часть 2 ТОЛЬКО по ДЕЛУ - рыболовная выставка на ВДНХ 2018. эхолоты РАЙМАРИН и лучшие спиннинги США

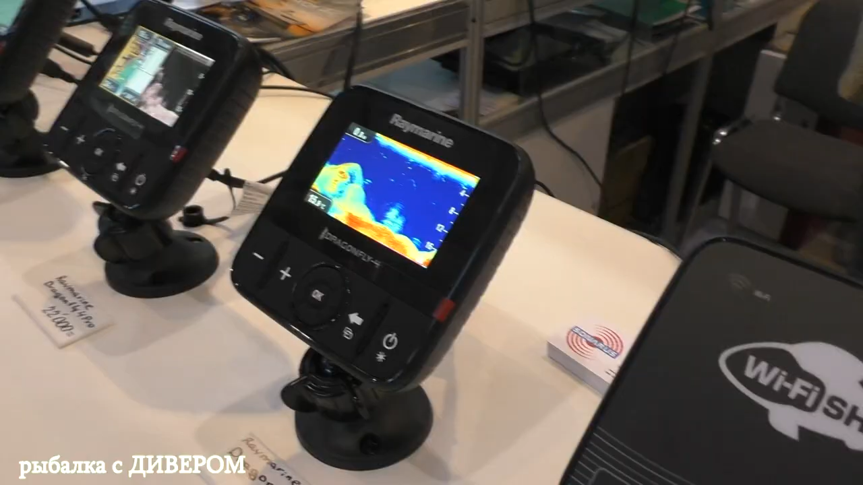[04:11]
С того диапазона от 12 тысяч до 43, если брать вот эти маленькие приборчики.
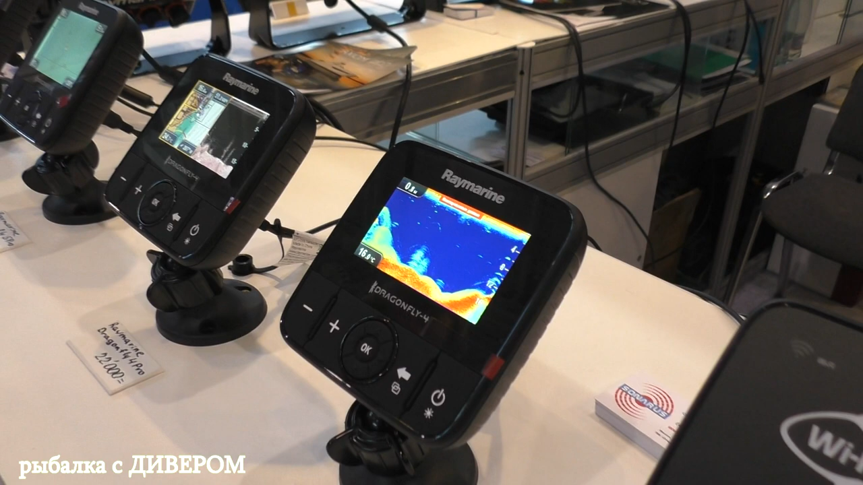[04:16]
Это совмещенные эхолоты плоттеры.
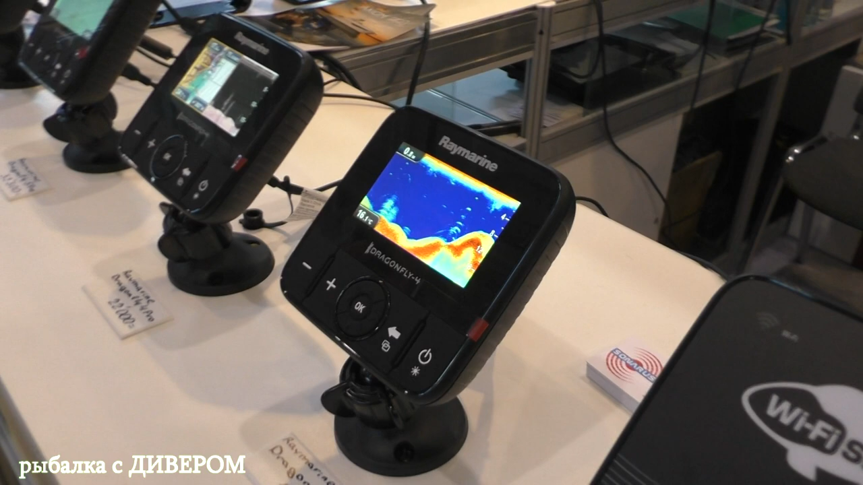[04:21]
Здесь два эхолота, сонар классический и сканер высокочастотный, соответственно, нижний.
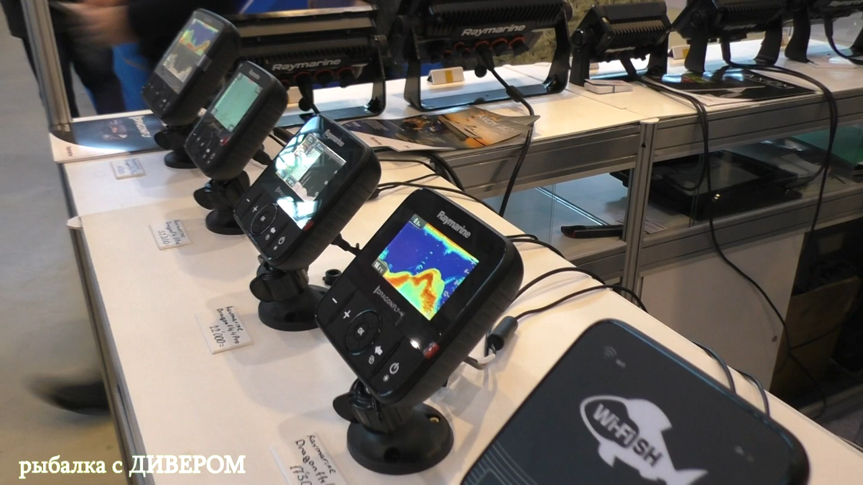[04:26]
И плюс навигатор. Вот.
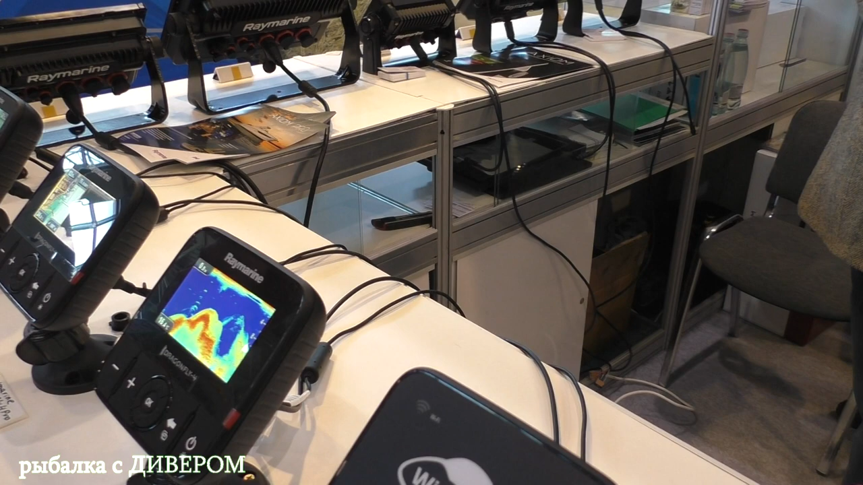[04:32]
Навигатор читает карты CMAP, читает карты Navionix и читает собственный формат Lighthouse, там векторные растровые карты.
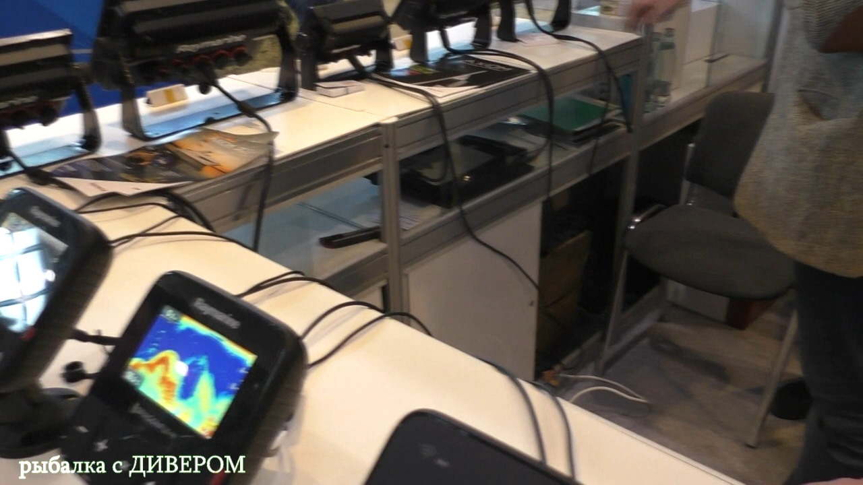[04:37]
То есть это они бесплатные и только под Европу штат. У нас не работает.
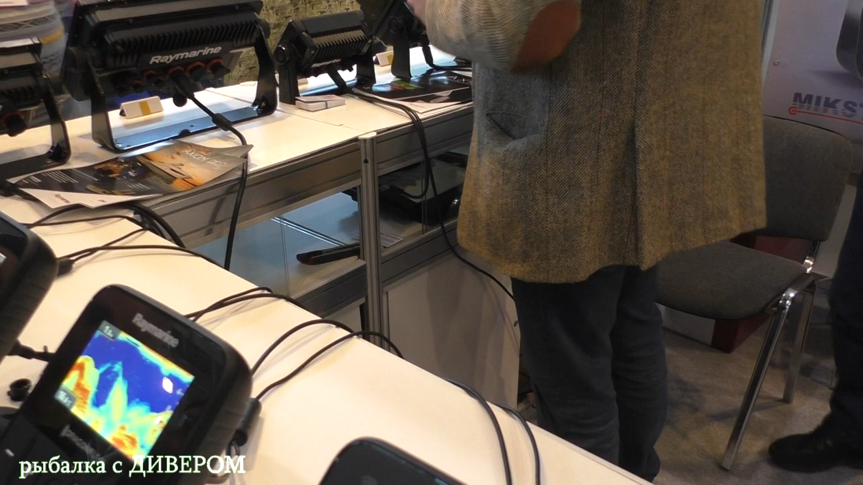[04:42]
А у нас не работает. То есть сзади вот я видел, что там карточка вставляется на четвертой модели, да? Вот. Она что, она бездействует как получается? Нет, она действует, но читает карты Navionix либо CMAP. Вот. Внутренний формат Raymarine. как бы под Европу зашиты и под Америку здесь не работают.
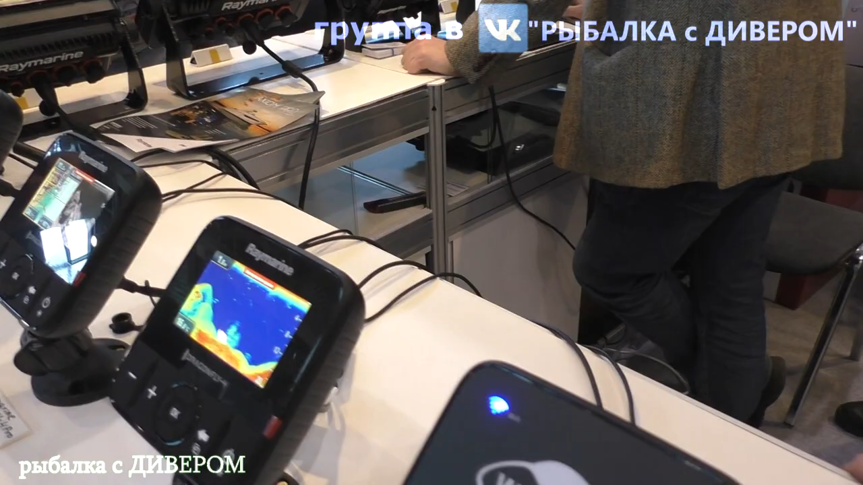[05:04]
А так вообще вот как они показывают? У меня просто эхолот старенький, вот хочу его заменить.
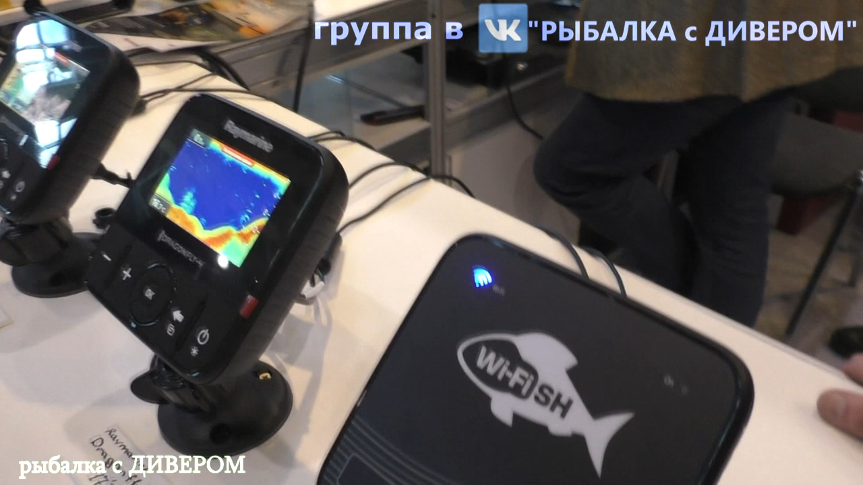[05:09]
У меня пиранька. Вот какую модельку можете посоветовать? И мои подписчики, в принципе, спрашивают, что-нибудь такое бюджетное, не очень дорогое, да? Ну, самый бюджетный, самый интересный, это он 4 Pro модель.
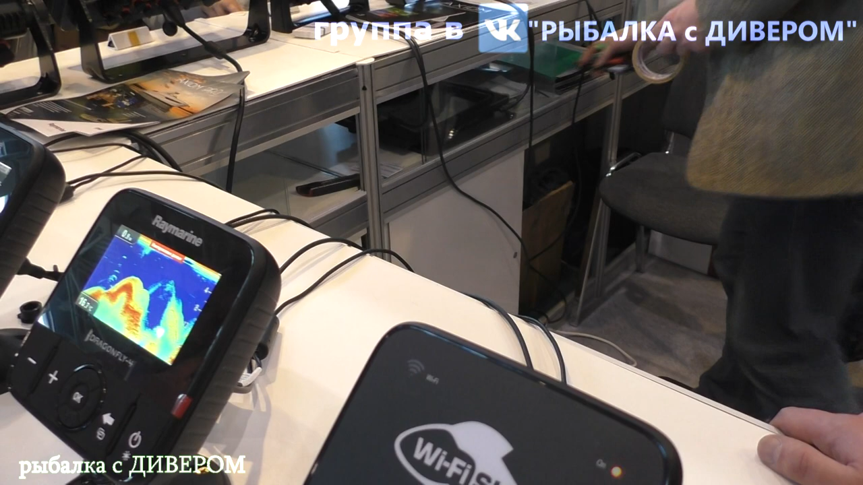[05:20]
Это как раз совмещенный карплотер и эхолот.
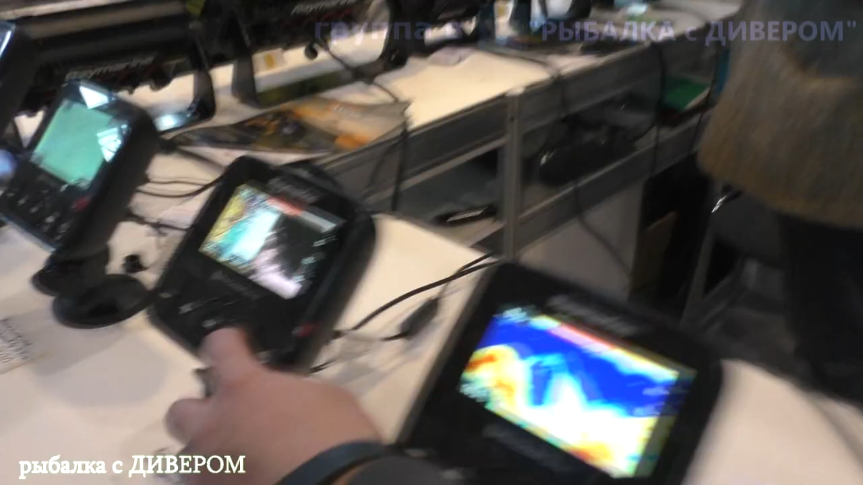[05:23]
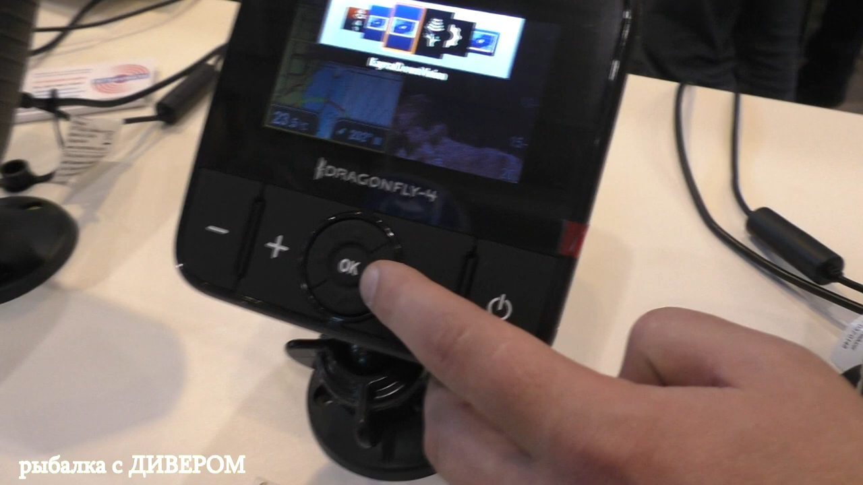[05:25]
В зависимости от того, что вы какую картинку хотите видеть, то выбираете.
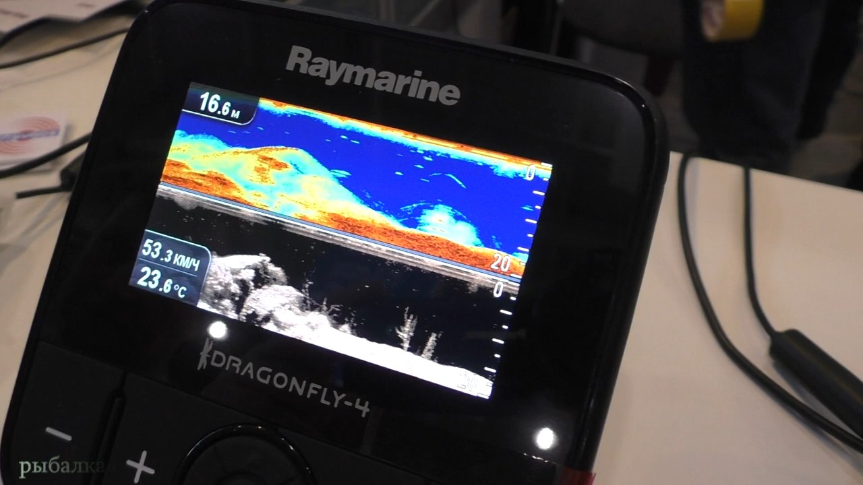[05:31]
On screen: water 23.6°C
Совмещенные режимы работы одновременно двух эхолотов. Можно в горизонтали, можно в вертикали поделить здесь.
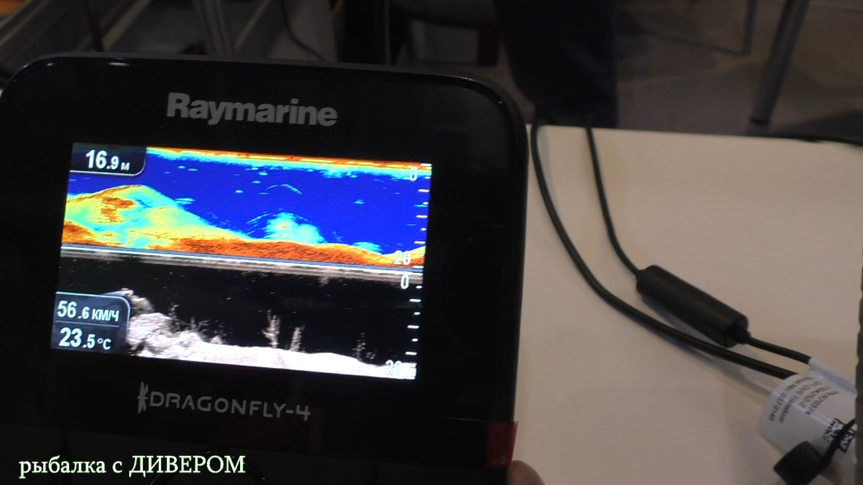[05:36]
On screen: depth 16.9 m, water 23.5°C
Ну вот я смотрю, мониторчик маленький, вообще на больших глубинах, скажем, там метров там 10-12 будет нормально?
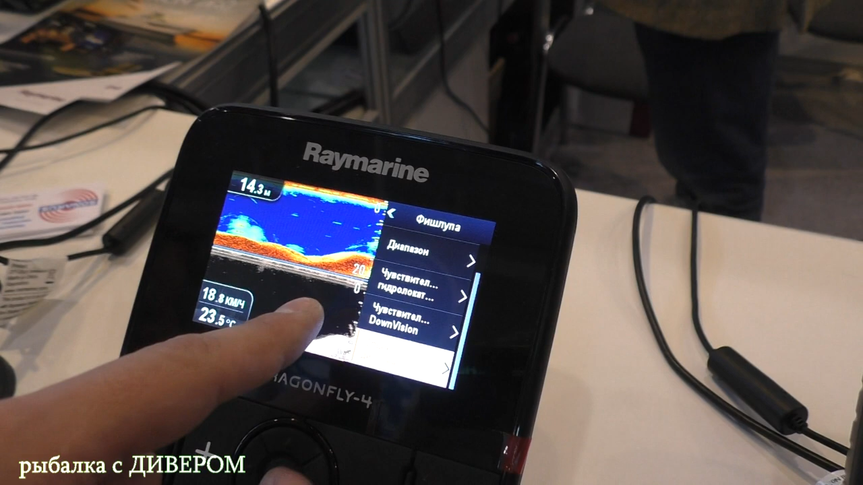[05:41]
On screen: depth 14.3 m
Да, нормально, читабельно, достаточно читабельно. Или лучше, в принципе, его, наверное, вот так делить?
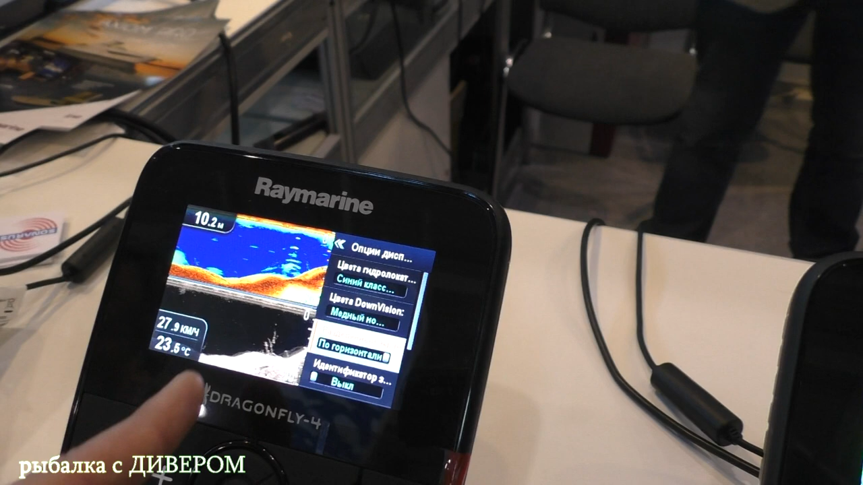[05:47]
On screen: water 23.5°C
Ну, правильнее, да. Я бы делал так.
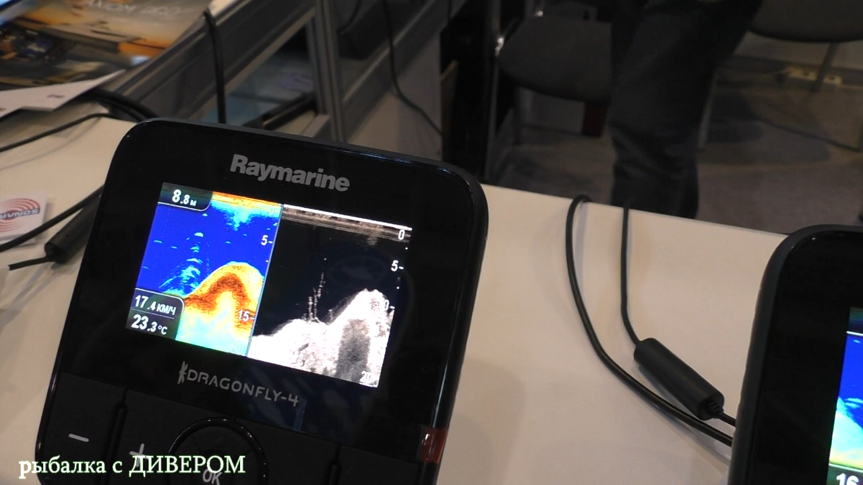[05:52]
On screen: water 23.3°C, speed 17.4 km/h
Так и объекты виднее, толще воды, соответственно, больше задействуется.